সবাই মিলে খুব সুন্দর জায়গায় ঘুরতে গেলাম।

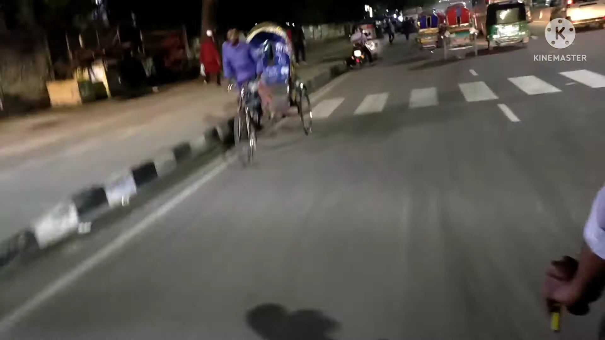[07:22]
ঢাকা শহর কিন্তু একদম ঈদের পরে ফাঁকা, খুব ভালো লাগতেছে, এত সুন্দর পরিবেশ,